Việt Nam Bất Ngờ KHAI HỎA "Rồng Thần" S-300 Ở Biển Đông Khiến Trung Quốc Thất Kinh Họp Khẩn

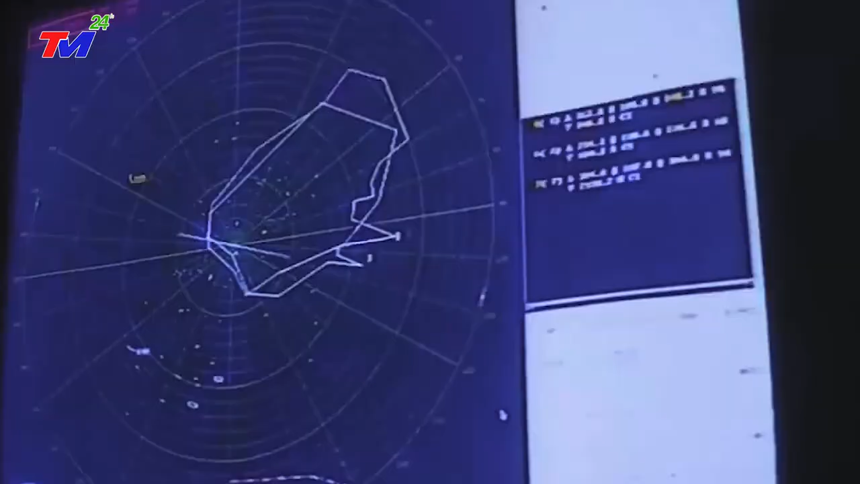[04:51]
Đầu tiên đây là radar cảnh dưới nhìn vòng. 64 N6 với thời gian trình khai là 5 phút.